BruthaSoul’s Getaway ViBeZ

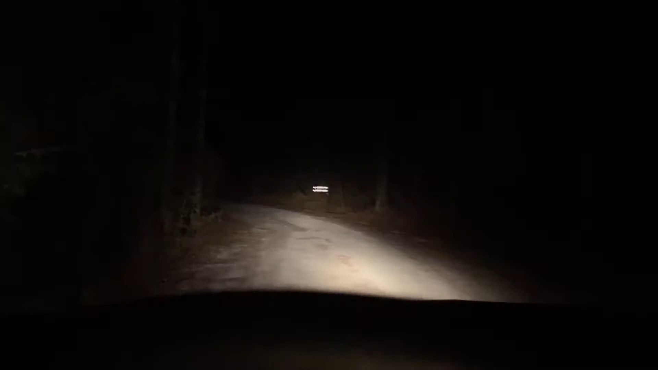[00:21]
we are out here in the boonies aka the boondocks aka the goonies aka the sticks aka i hope they got cell phone reception out here this looks scary ah but our little cabin was so dope everything right at our fingertips i'm about to besmirch this fully functional little kitchen